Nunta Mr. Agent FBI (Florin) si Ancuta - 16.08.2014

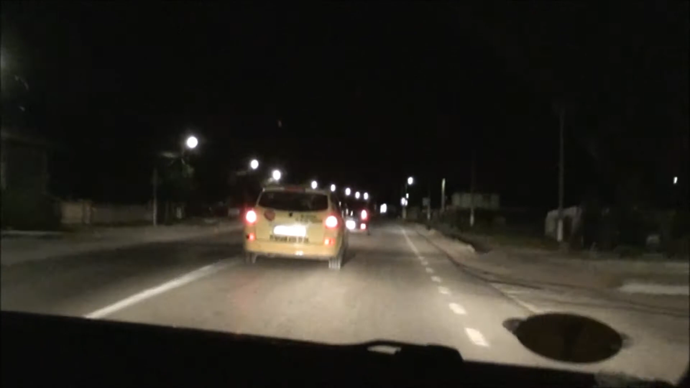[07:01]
Ceasul este 23 împărțit la 54, iar în continuare ne aflăm la nunta la Mr. Agent FBI și Ancuța, iar în continuare mergem alături de Mr. Agent FBI, care se află în fața noastră în loganul respectiv, și ne vom deplasa către locația unde se presupune că ar fi furată mireasa. Vom ține aproape, deoarece nu știm care este locația. Suntem infiltrați noi în trafic.